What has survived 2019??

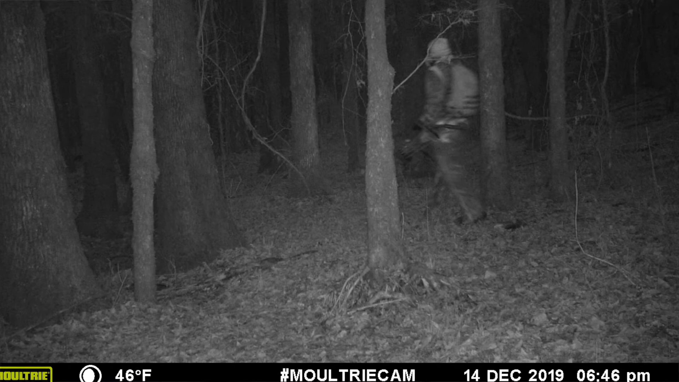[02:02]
december 14th and that's something that happened a lot this season was i would go hunting and not see anything so i wouldn't make it a video this i can't tell what it is whether it's a raccoon or maybe even a bobcat 594 but whatever that is i i really can't tell
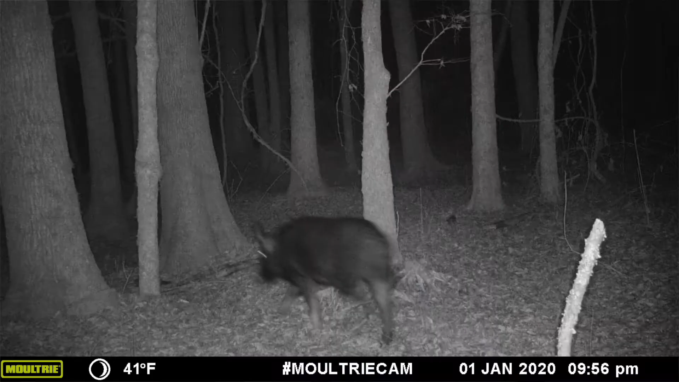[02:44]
holy crap that's a big hog i don't even get that sucker that's some good brunswick stew waiting to happen that's a pretty big coyote see how much bigger that coyote is than whatever that first animal was that's what makes me think it was a fox that's a fat
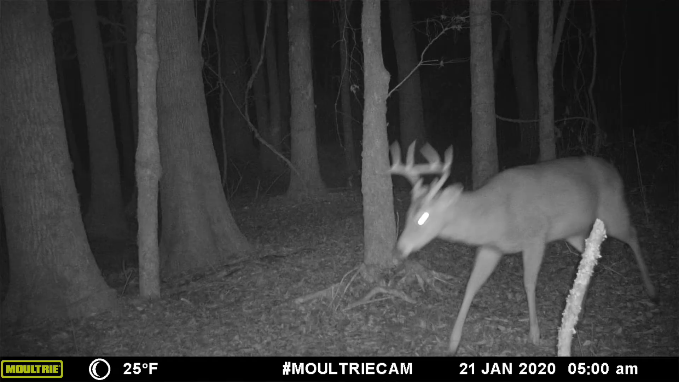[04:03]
21st at 5 a.m there's a decent little two-pointer that or a decent little two-year-old that comes in you can see it looks like he's